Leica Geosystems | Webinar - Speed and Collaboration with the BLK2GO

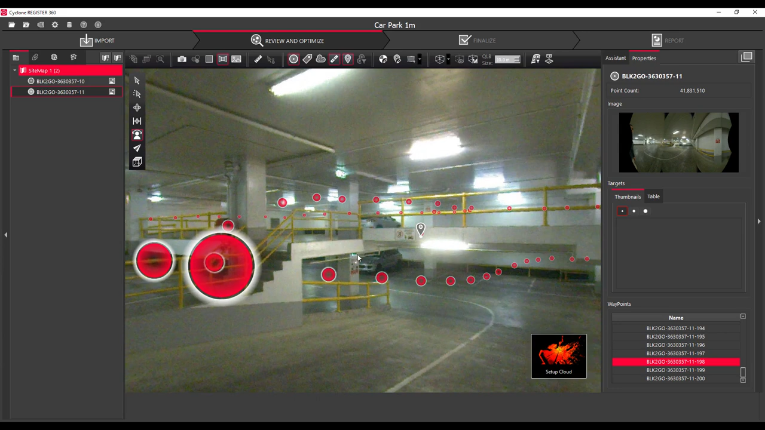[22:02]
took some detail shots around the fire hose there and then continued on his way. So that gives you a bit of an overview of what the project looks like.
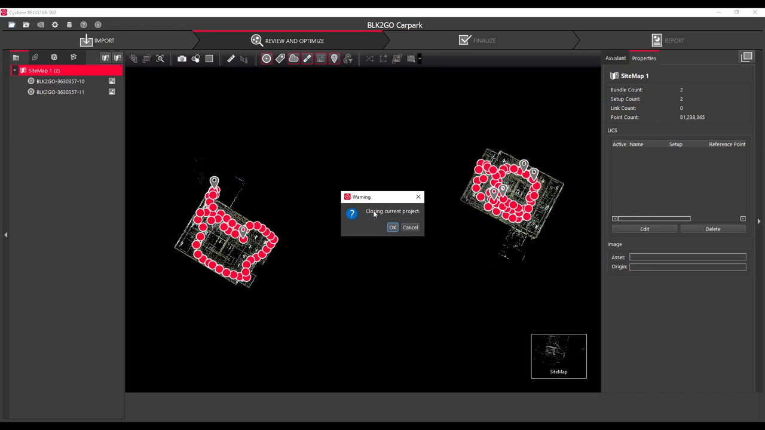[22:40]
In this case, I've set that distance at three meters, so you can see where the trajectory was. One of the great things about the BLK2GO is that because you can set how many waypoints you want, you can change that. So in this case, I've processed this second example, where the spacing was one meter.
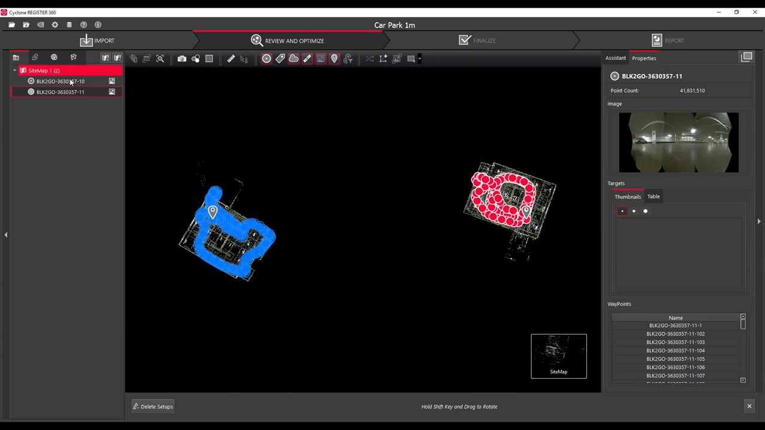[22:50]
So you end up with a lot more waypoints. And obviously, you can't do that with a traditional terrestrial laser scanner. So that is one of the unique things about the BLK2GO.
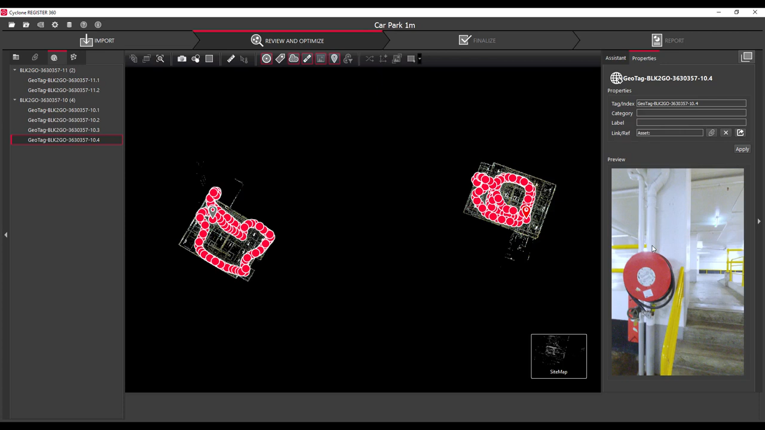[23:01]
Here, you can see that the geotags or the snapshots in the field that Sam has taken,
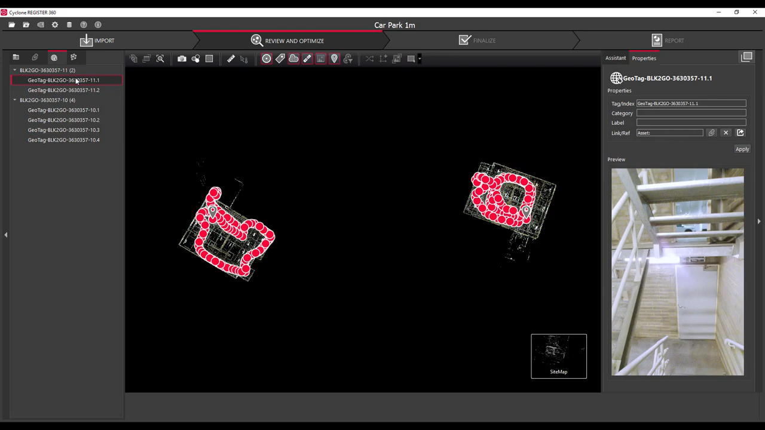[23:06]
they're all populated in the project and they will be carried on downstream as well.
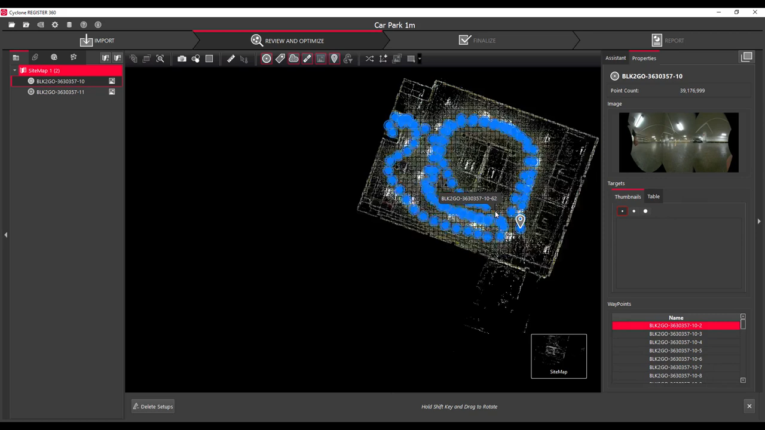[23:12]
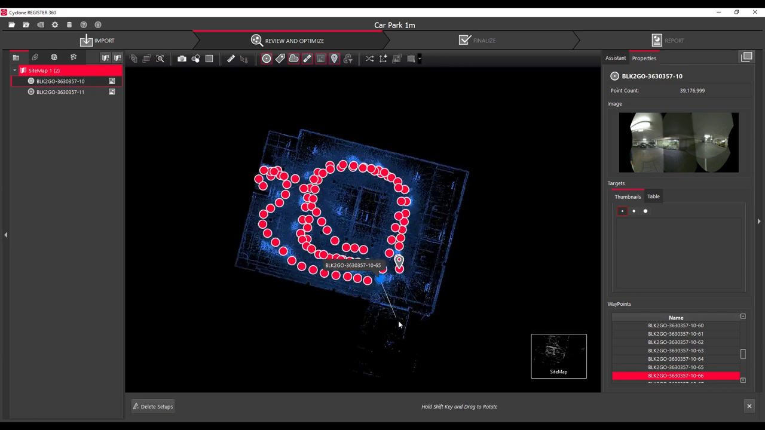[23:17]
So as a lot of you are used to, to register these two scans together, like I'm just roughly orientating the first scan.
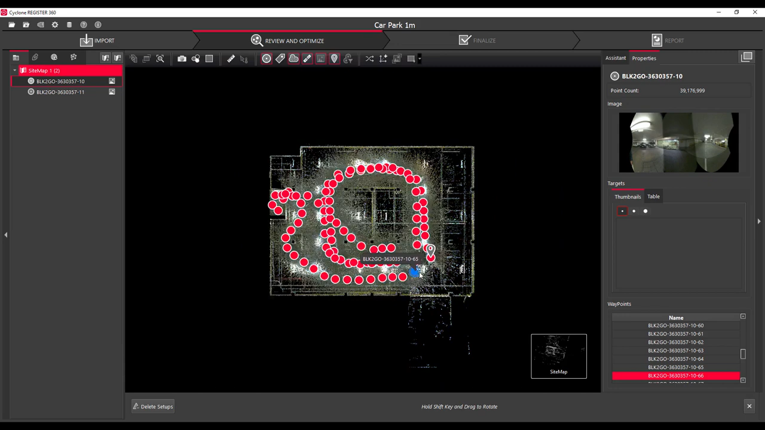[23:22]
So just squaring it up to the screen. And then I can go over to the second walk and do the same thing. And I just roughly spin that around so that they're in the same orientation. And as we know that there's two ways you can then start to bring these together. One is you could drag one scan over to the other one and you would start to see those links between
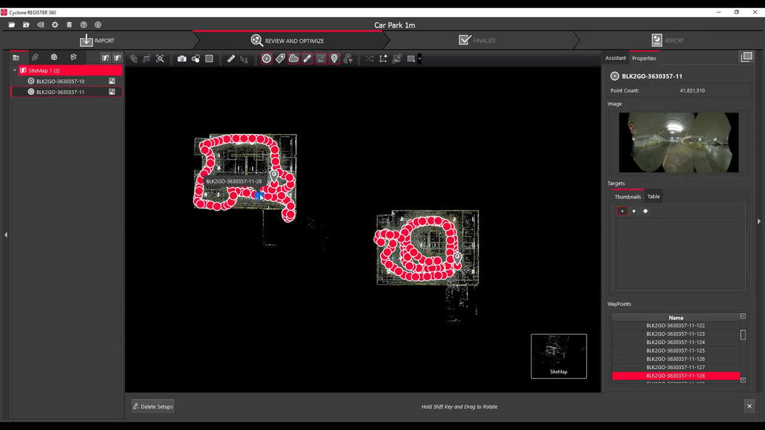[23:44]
the walks automatically populate or in this case I'm selecting one waypoint and another
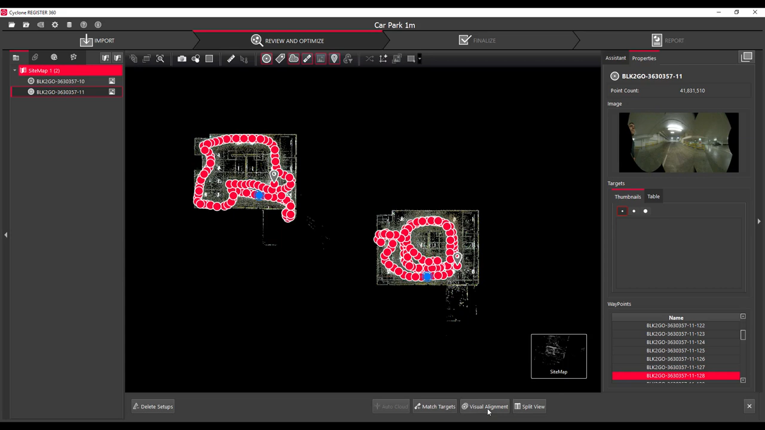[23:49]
waypoint in the two walks using the shift button and then choosing visual alignment.
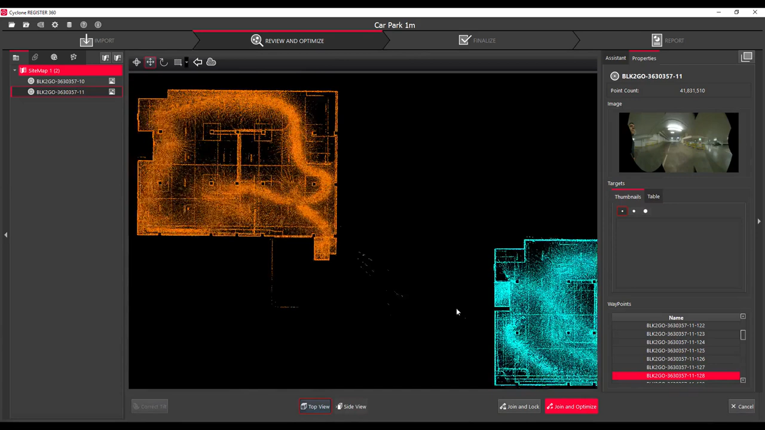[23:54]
And then we come up with what's almost becoming now the classic orange and blue data sets.
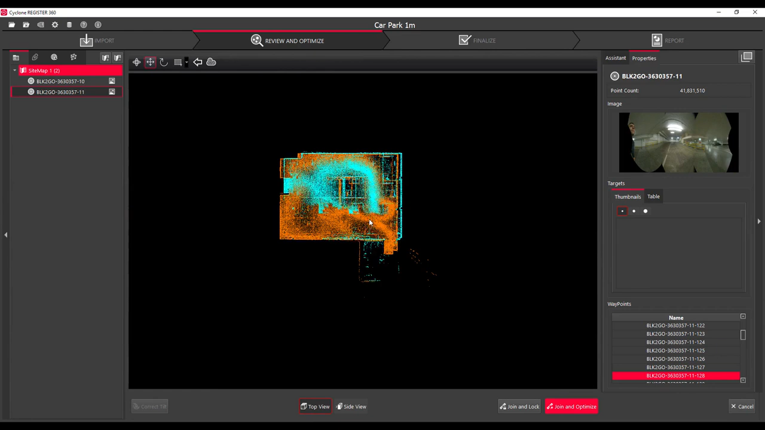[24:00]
You can see I've just dragged one over on top of the other.
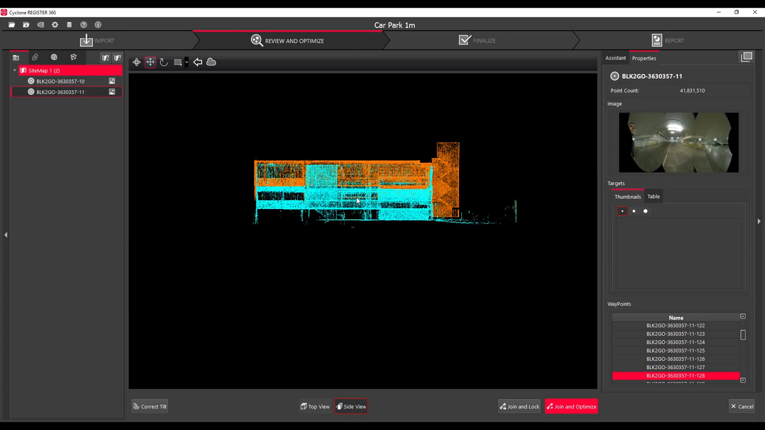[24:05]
Very important to go to the side view just to see how we're lined up in the in the vertical.
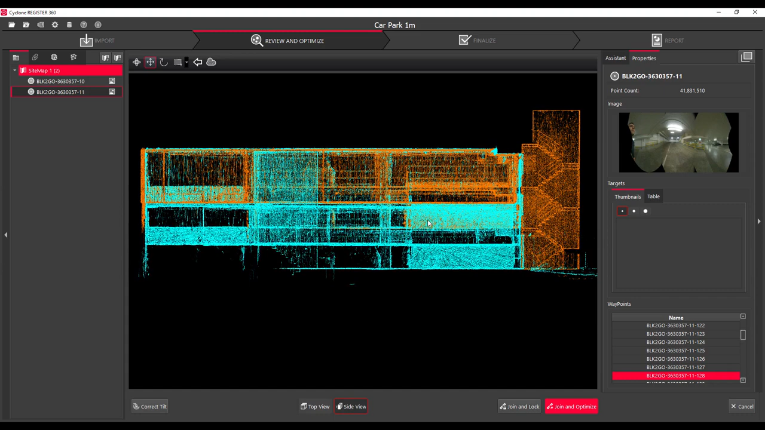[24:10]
And you can see I can just raise or lower that so that they match up quite nicely. And then go back to the top view. I haven't lined them up perfectly because that's what the software is designed to do.
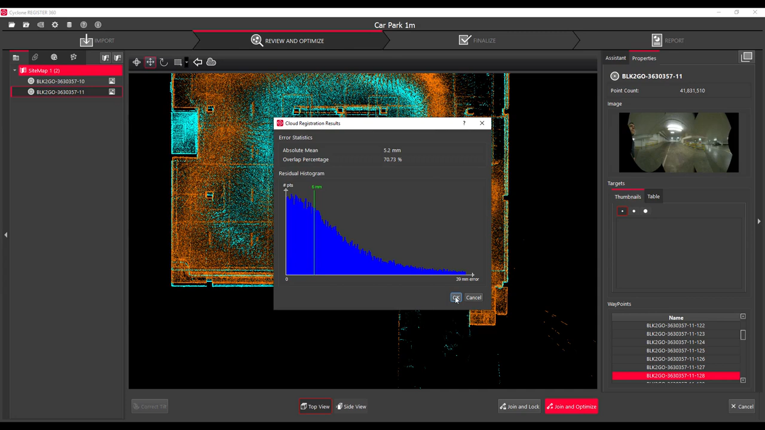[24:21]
I hit the optimize button and you can see that we have a good amount of overlap, about 70% which is excellent.
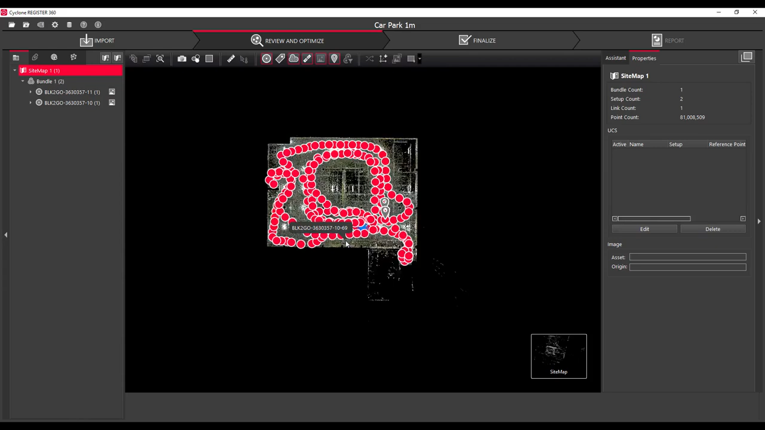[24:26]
And now those two walks have been joined together.
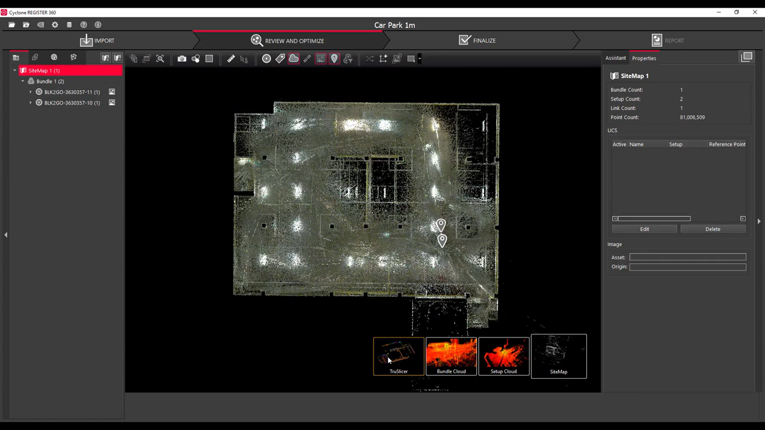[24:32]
And you can see we have one constraint there. So like Sam talked about, one of the great things in Register360 is the true slice. And I can slide this up and down. You can see these columns.
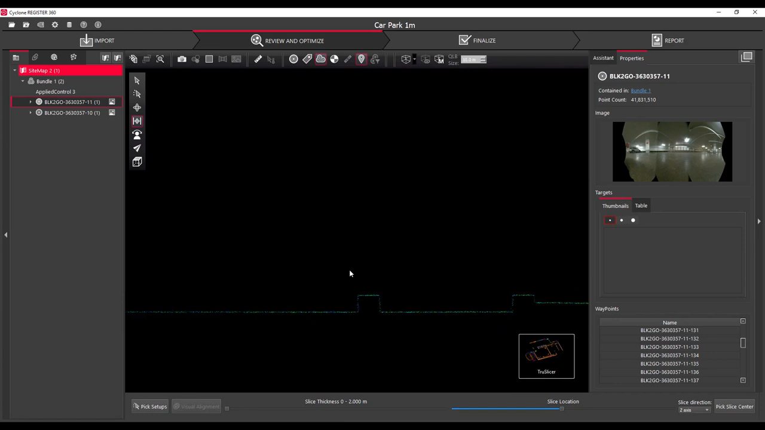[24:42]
Again, the blue and the green walks have come together quite nicely.
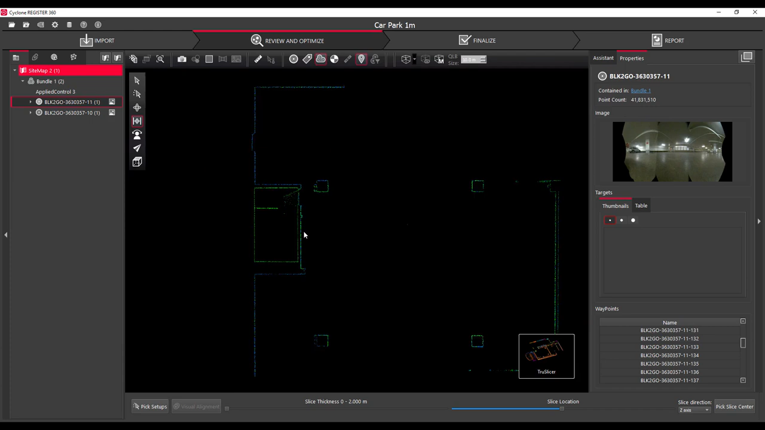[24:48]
If I move over, we can see we have good lineup.
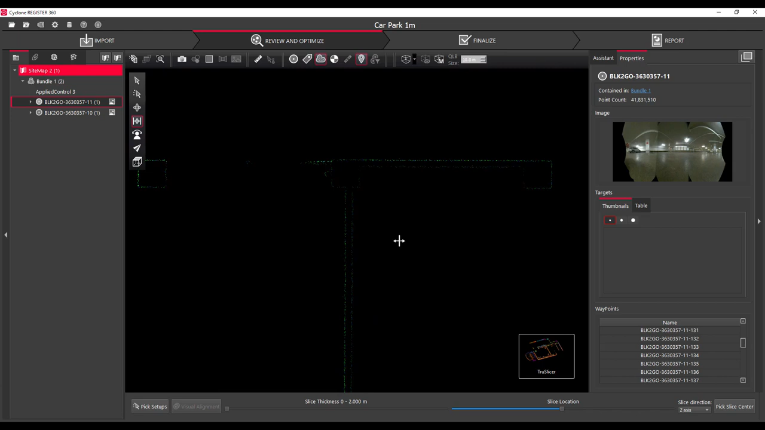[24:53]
There's no double lines or as some people call, there's no delamination. We can see that those walls are coming up nicely. I can raise and lower that slice to my heart's content.
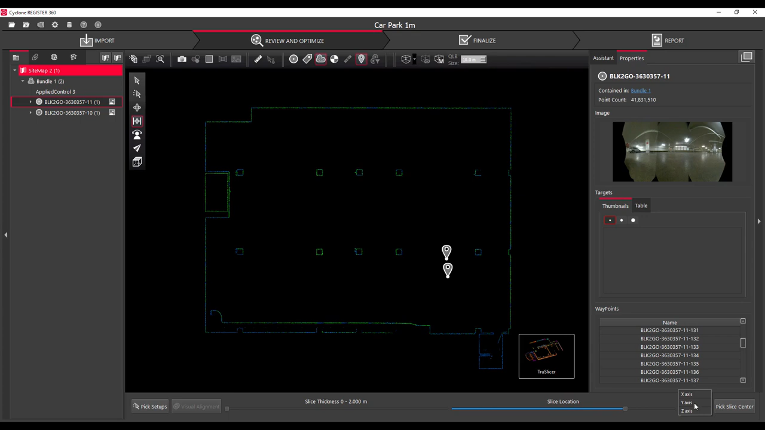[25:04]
You can see we have the two stairwells, one in the bottom right hand corner and one in the top left hand corner. And one of my favorite views is changing to a vertical plane. So we can move that slice through the vertical plane and you can start to see some really interesting things. So things like where the columns are. We can see that the columns between the different floor levels have lined up nicely. There's some handrails that we can see. You get to see where the different ramps transitioning between the floor levels are. We're obviously seeing the thickness of the concrete slabs.
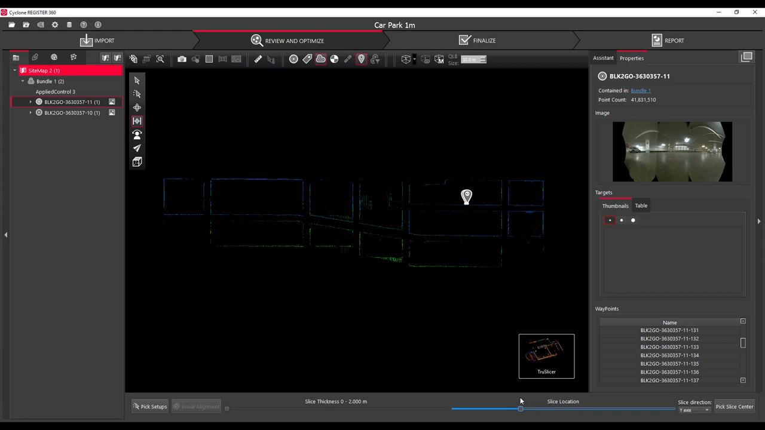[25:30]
And in some ways it's a little bit artistic like Sam talked about the BLK2CO data. I find this is a really interesting view as well.
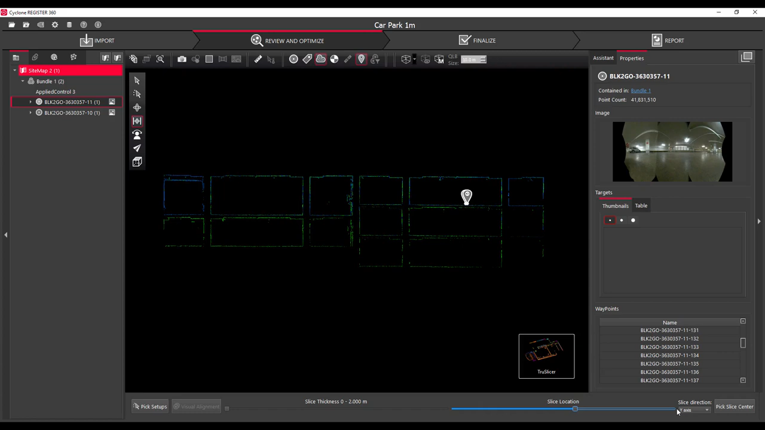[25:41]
But more importantly, it's giving us a visual check on on how well our registration has performed, which is really important.
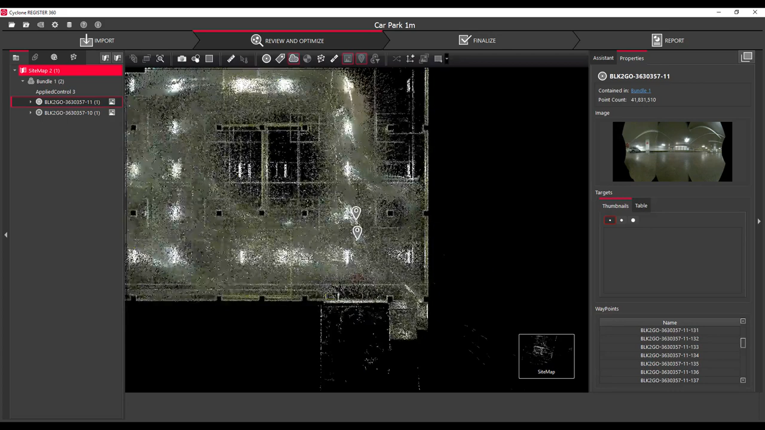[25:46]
Then we can go back to our sitemap view.
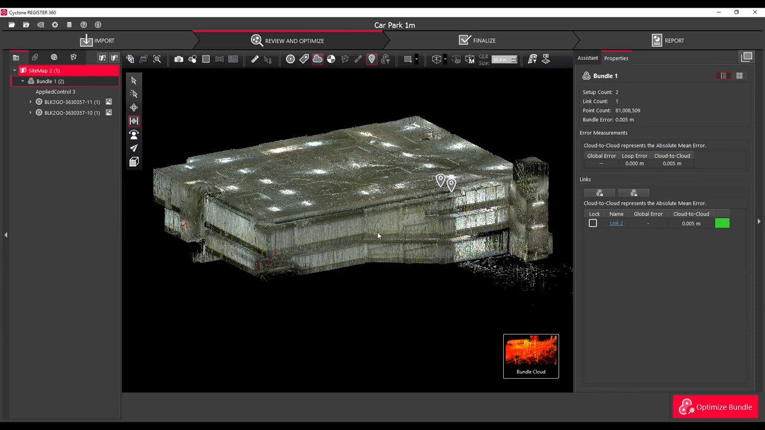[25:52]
And one of the things that's new with many of you be aware that we've made some new updates recently.